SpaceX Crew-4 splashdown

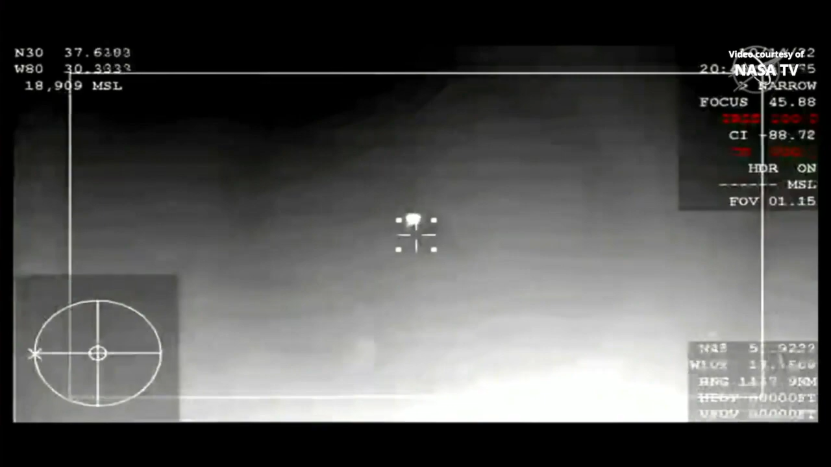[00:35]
And so we are getting our very first views there from the WB-57 of the capsule as it re-enters the Earth's atmosphere.
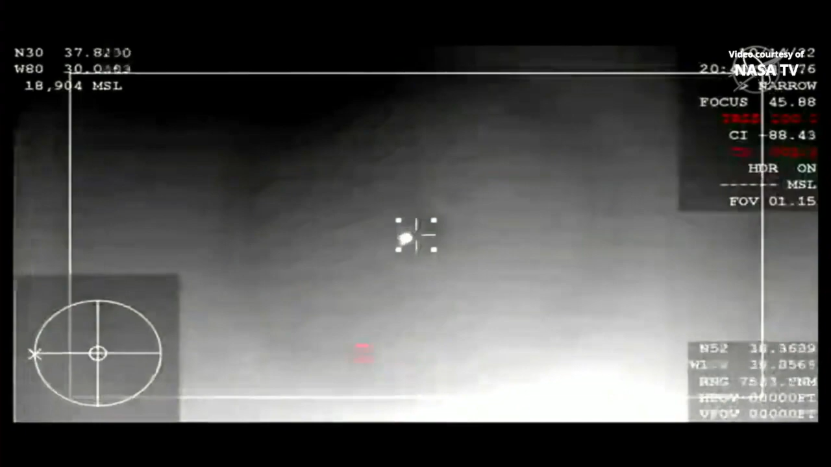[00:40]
Those views coming from an infrared camera that is on board.